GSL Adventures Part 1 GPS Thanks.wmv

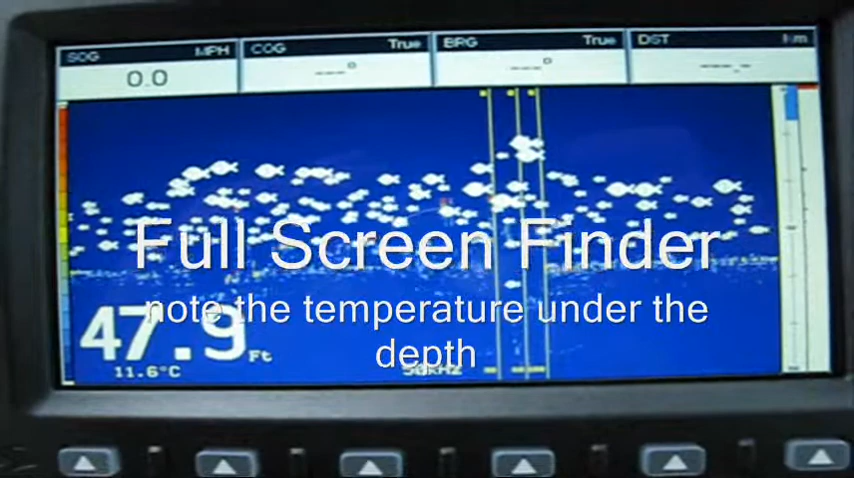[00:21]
On screen: depth 47.9 ft, water 11.6°C
So according to the depth finder, there's the odd trout. That's 10,000. Out there.